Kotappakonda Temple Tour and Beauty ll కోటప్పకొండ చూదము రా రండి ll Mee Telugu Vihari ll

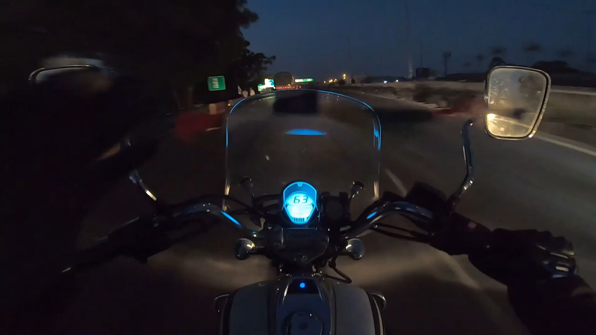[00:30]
మనం ఏంటంటే టువర్డ్స్ చెన్నై హైవే వెళ్తున్నాము మీరు ఇక్కడ చూడొచ్చు మేము వెళ్తుంది కోటప్పకొండ ఒక డిస్క్రిప్షన్లో తెలిసిపోతుంది మీకు